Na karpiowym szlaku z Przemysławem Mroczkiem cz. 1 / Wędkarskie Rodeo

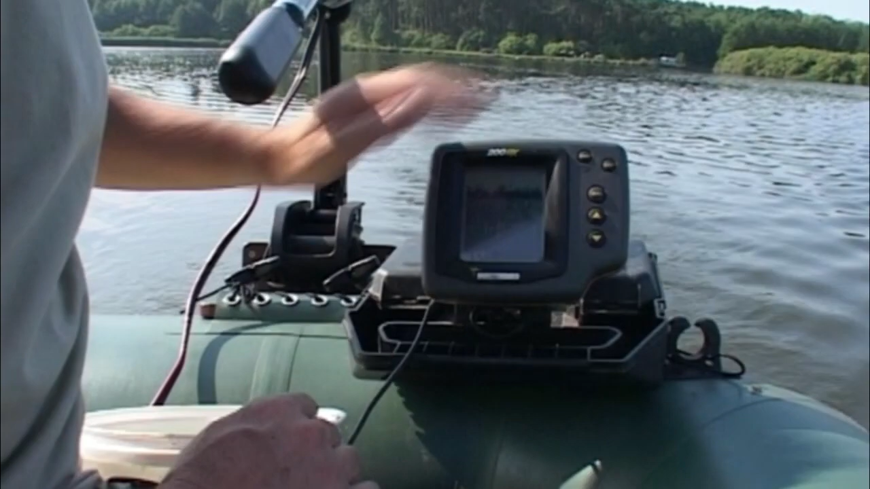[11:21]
Tutaj na dnie jest sporo roślinności i pomiędzy
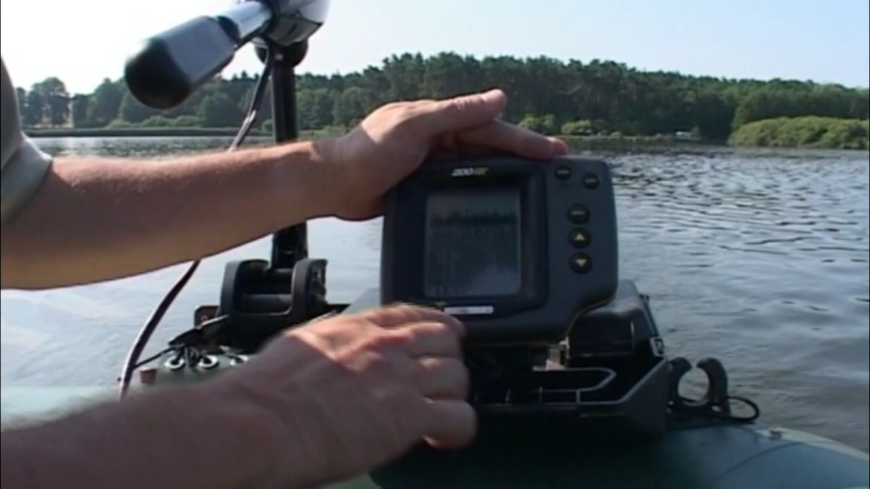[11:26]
roślinnością są ślady kołków.
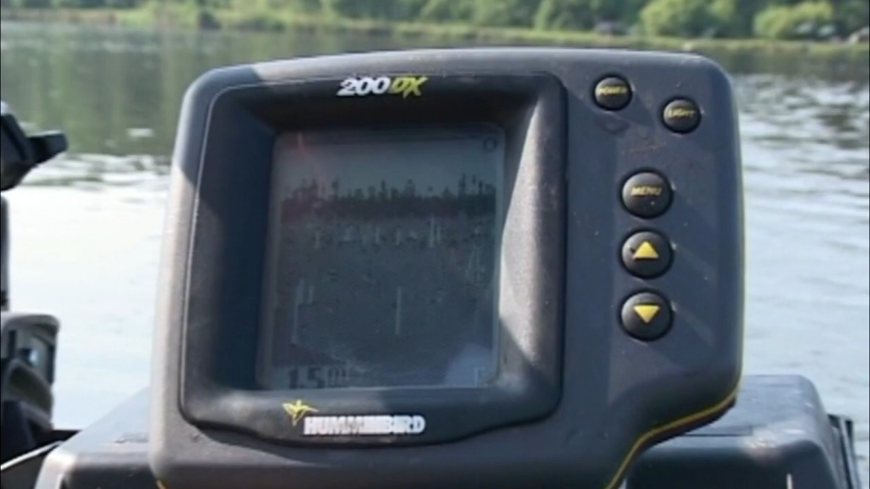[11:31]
Tutaj kiedyś był las i to dość gęsty.
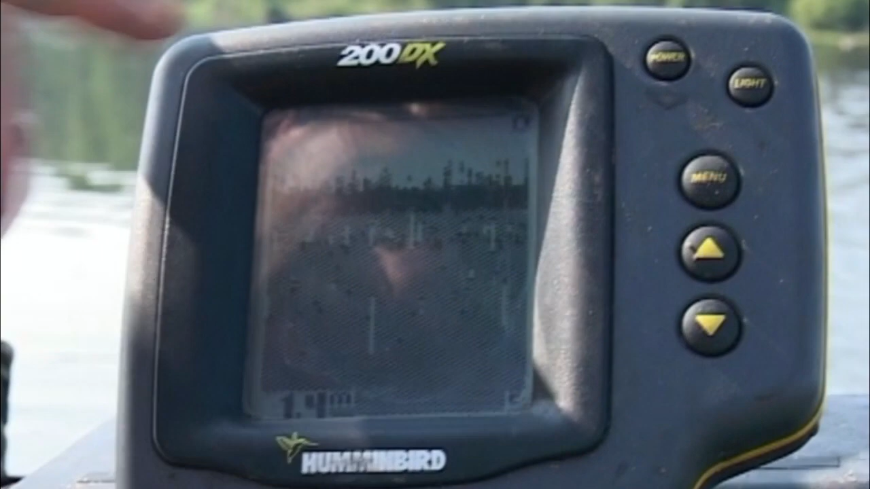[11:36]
Tu jest sporo patyków leżących i musimy znaleźć miejsce przed kołkami.
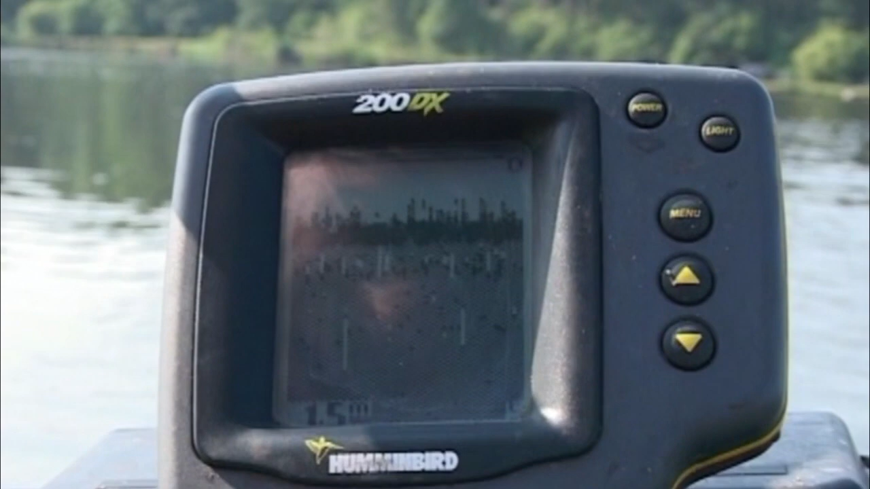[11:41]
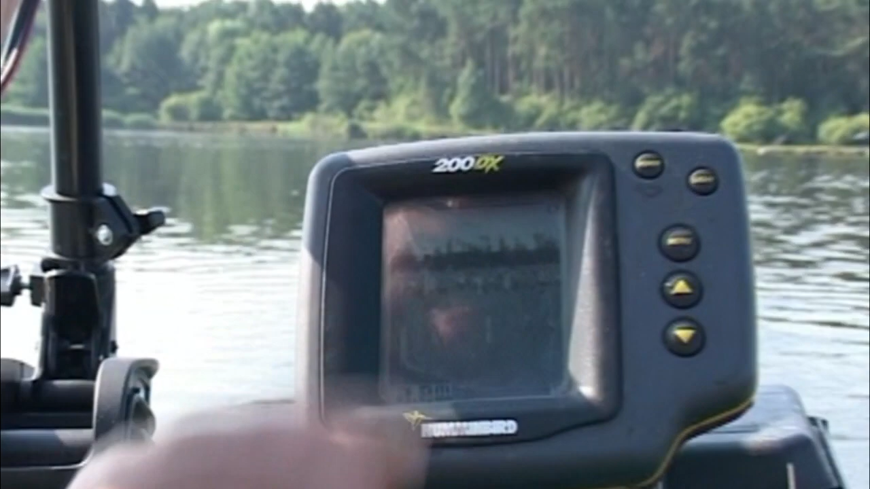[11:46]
Natomiast, o proszę, tutaj już jest kołek, tu już są kołki. Czyli ja muszę zawrócić, znaleźć miejsce przed kołkami w miarę
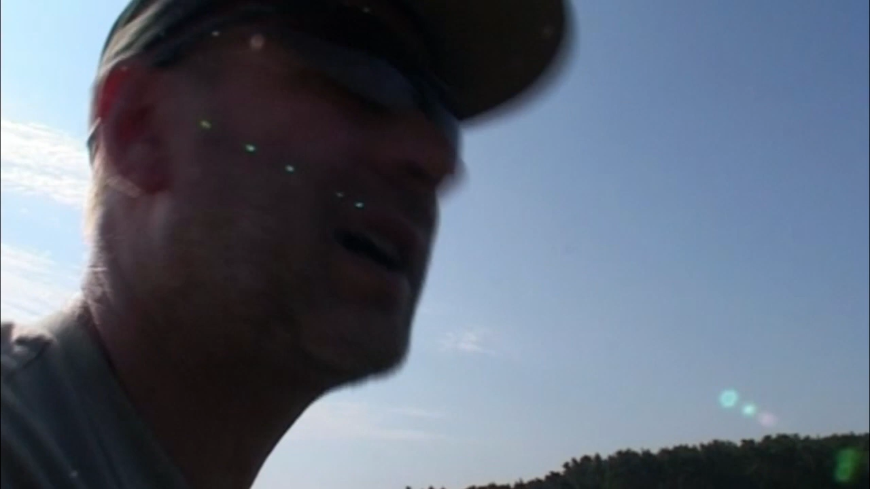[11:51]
czyste dno, żebyśmy nie zrywali zestawów. Proszę, przepłynąłem jeszcze jakieś 10 metrów z powrotem i już jest prawie czyste dno.
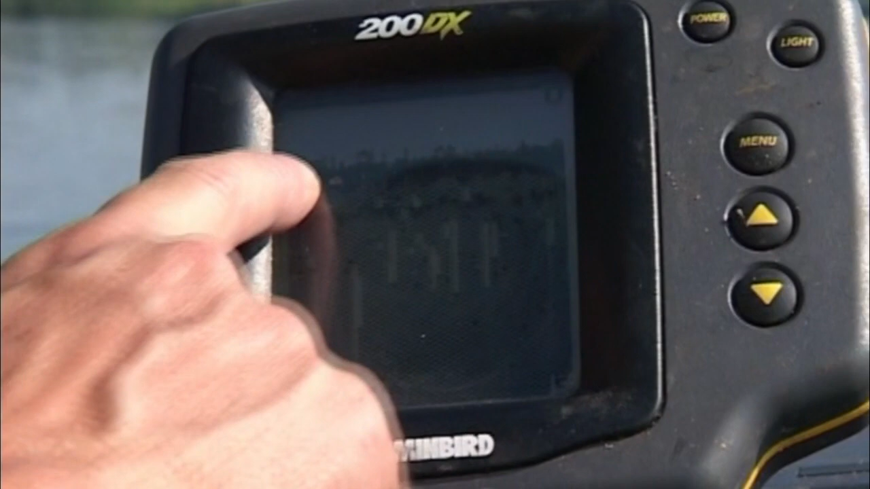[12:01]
Coś tam na nim zalega, może jakieś drobne patyczki, drobne roślinki, ale to dobrze, bo tam karpie będą miały pożywienie.
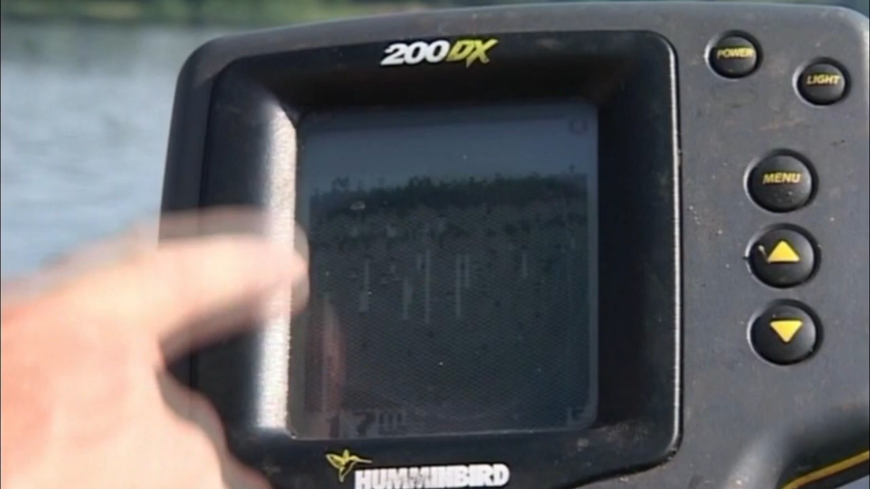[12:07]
Jak jest zupełnie czyste, płaskie dno, niczego dobrego nie wróży.
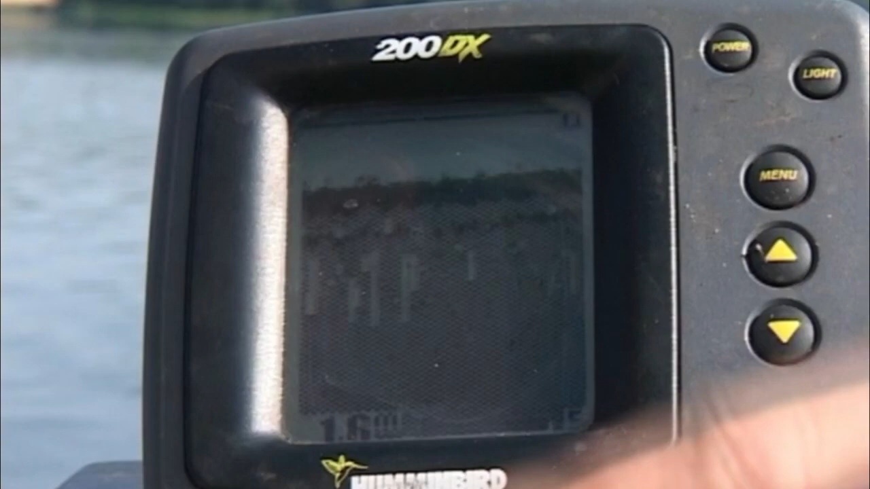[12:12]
W takim razie ja tu, w tym miejscu, na razie stawiam tego markera w kształcie litery H.
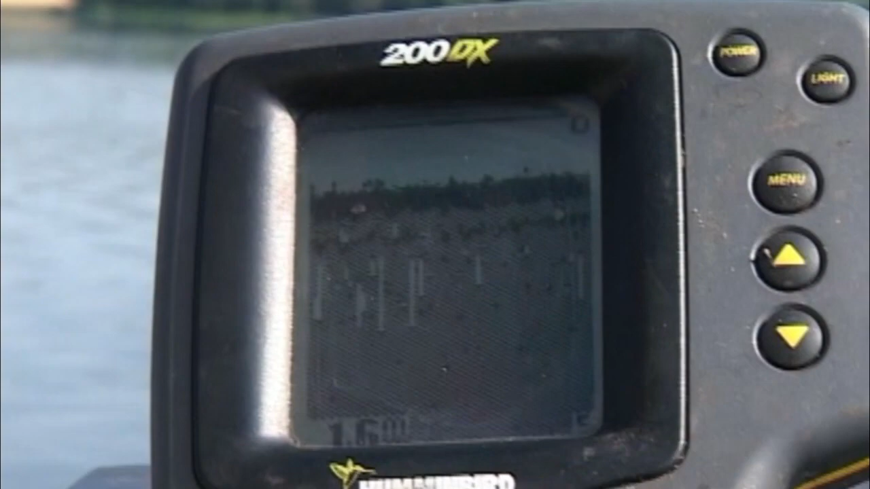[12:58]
Tutaj chyba jednak to było dobre miejsce.
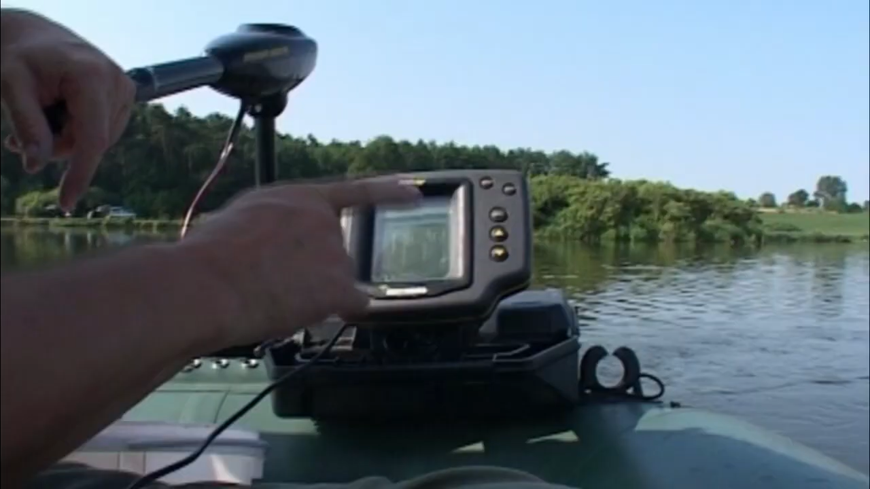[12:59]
Jestem w odległości jakichś 15 metrów od markera.